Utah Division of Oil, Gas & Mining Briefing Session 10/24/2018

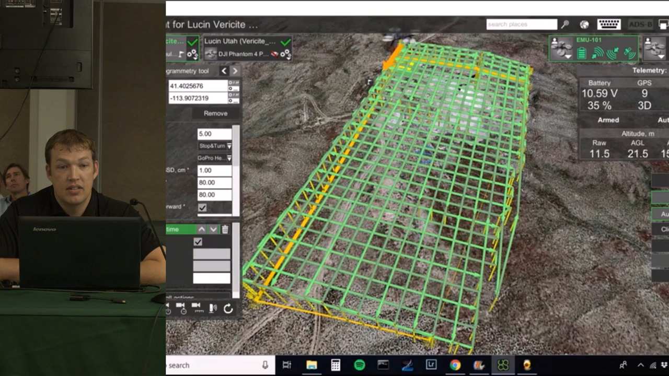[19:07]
hydrological analysis, and it's pretty impressive data that we get off of that.
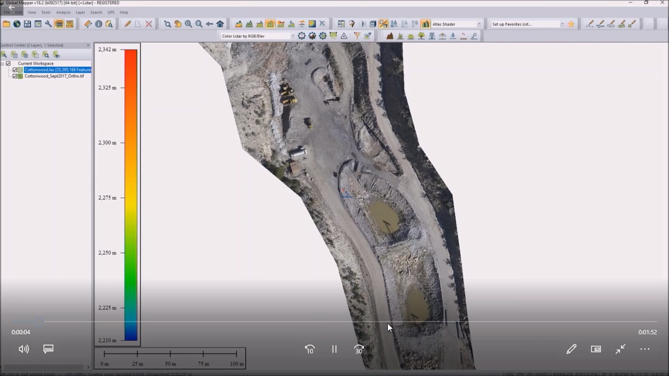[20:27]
Hansen, you've seen this video before, so I apologize if this is a repeat. You can take a nap now. But we're using Global Mapper software to process a lot of our drone imagery, and what I'm doing right here is actually drawing a transect line and getting in point cloud data within that pink area.
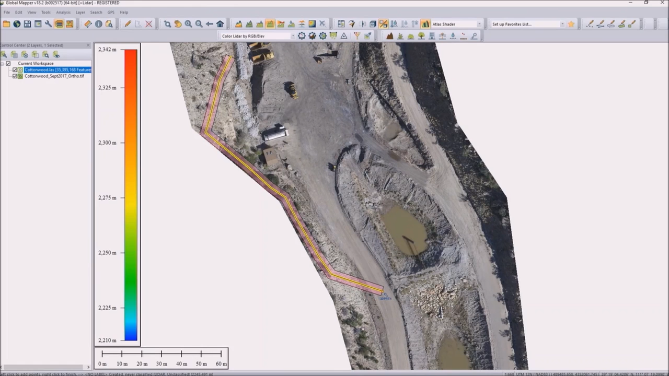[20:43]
So that point cloud basically is what we're doing, is getting a lot of these points. You can see the trees, you can see each individual branch.
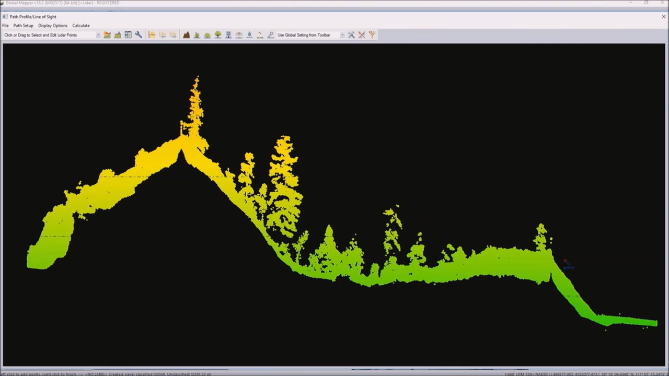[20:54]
So the laser shooting through all these branches and then gets the surface, and then is what we do is take the vegetation off and we have a surface model is what we call it.
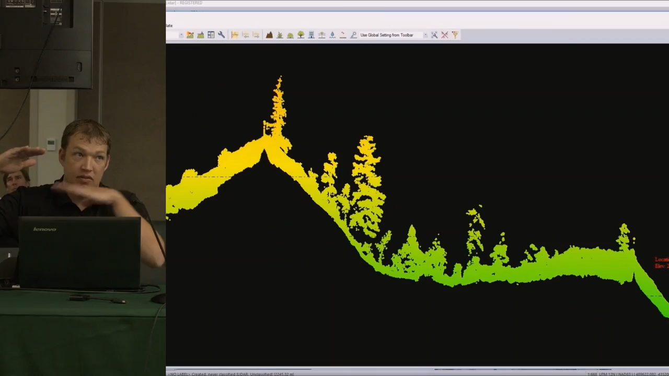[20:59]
And then we can get biomass calculations with the stuff we've taken off,
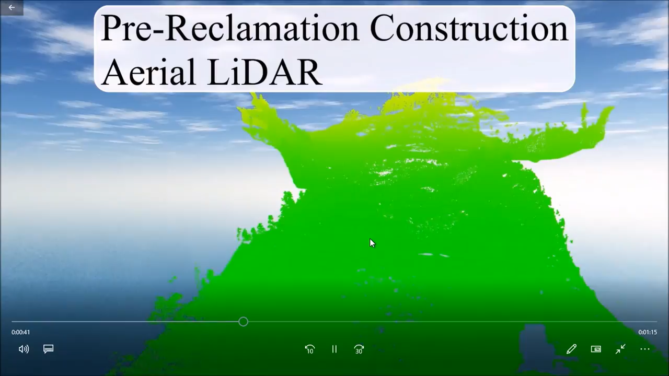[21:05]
and then we can watch the fine sediment move across the terrain.
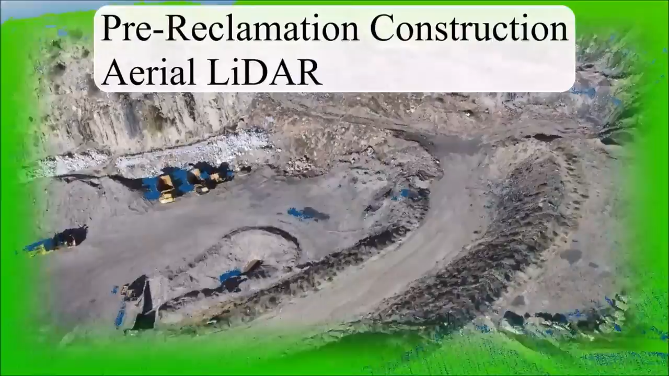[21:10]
So right here, this is the 3D model I was talking to you guys about.
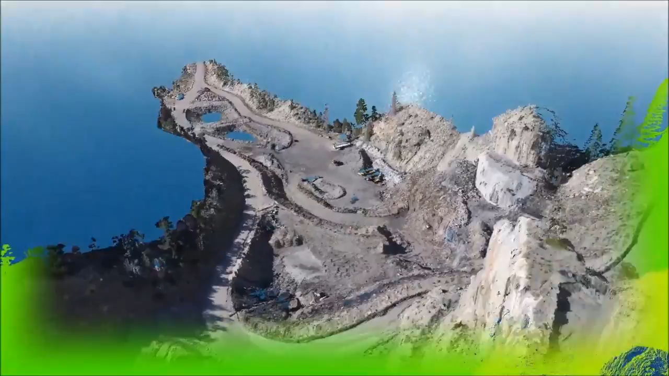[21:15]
This is before we started doing the reclamation progress.
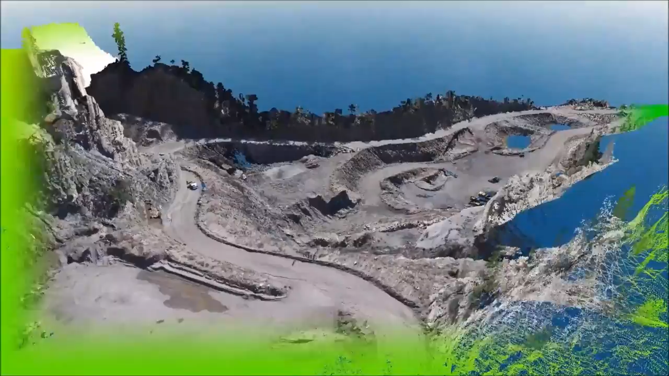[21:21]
It is pretty high accuracy, high detailed data.
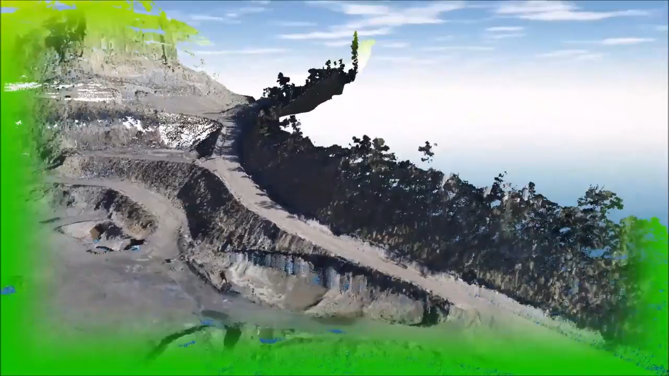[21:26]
And what we've done here is basically made a digital surface model.
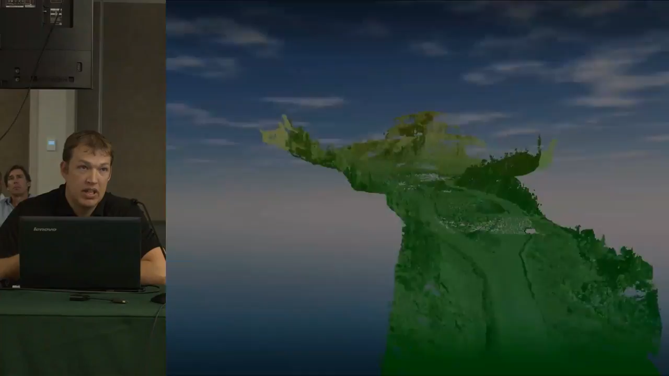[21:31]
And that surface model, like I've explained to you, we take off the vegetation, and we just get the sediment, and we monitor the sediment across this landscape. And pocking,
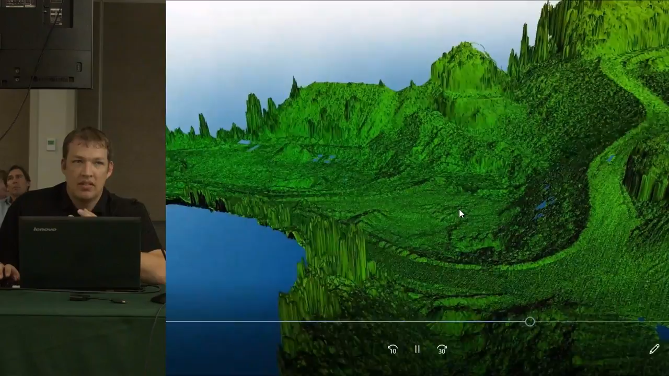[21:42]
if you guys aren't very familiar with pocking, it basically is a revegetation, reclamation kind of project. So down here, let me pause this video.
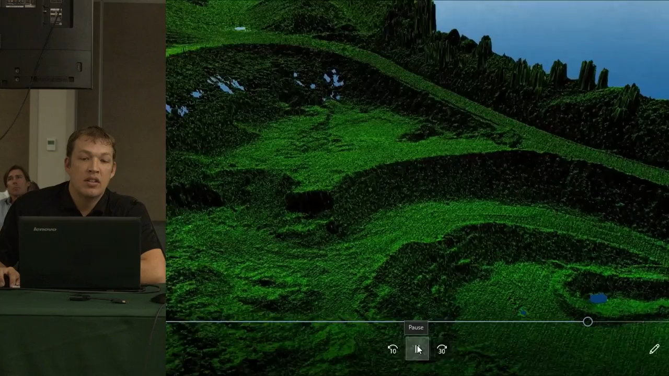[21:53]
We have a couple of sediment ponds, these retention ponds. And so pocking, the idea behind it is we will not have to use these retention ponds because the sediment will be captured in these irregular divots.
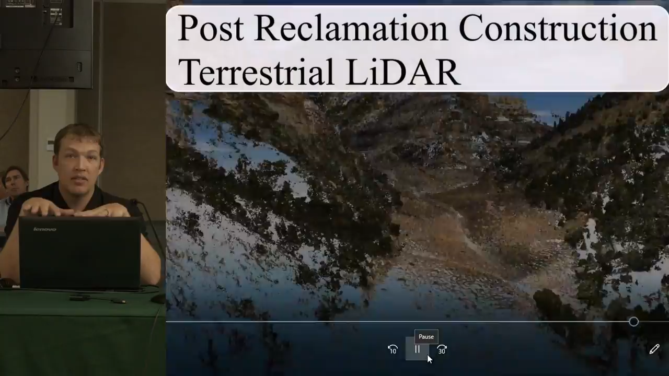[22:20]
retention pond down at the bottom.
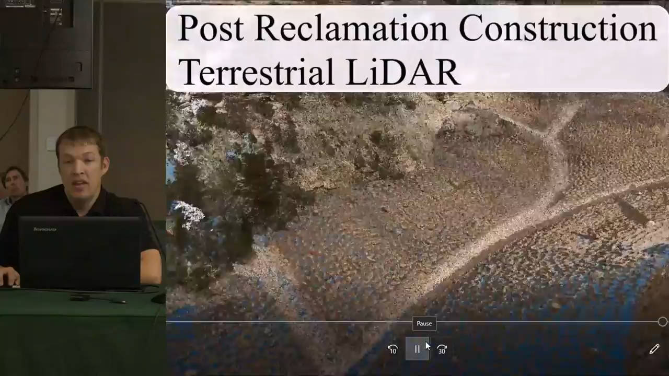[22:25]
And it also retains some of the water. And so we're hoping that water will act as a good source for these seeds that we put on there,